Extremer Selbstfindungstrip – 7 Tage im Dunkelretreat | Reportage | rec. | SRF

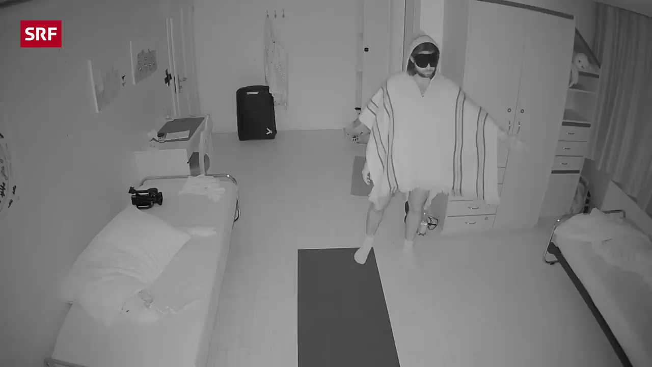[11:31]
Hä? Wenn ich irgendwo verloren bin, versuche ich mich anhand der Matte zu orientieren, die ich mitten im Raum am Boden angeklebt habe. Und es ist vielleicht auch schwierig zu vorstellen, wenn man das so schaut, weil man sieht ja mich.
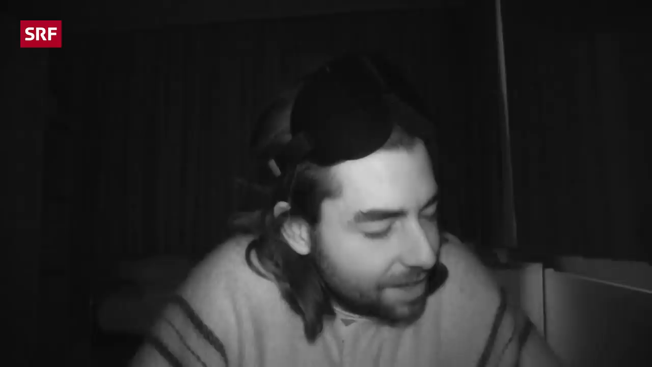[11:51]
Aber ich sehe so gar nichts. Ich schaue einfach da so ins nichts raus.
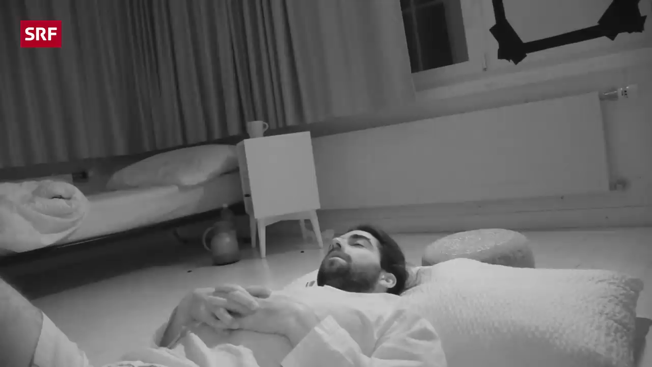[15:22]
aber sonst einfach täglich 12, 14 Stunden in die Dunkelheit starren.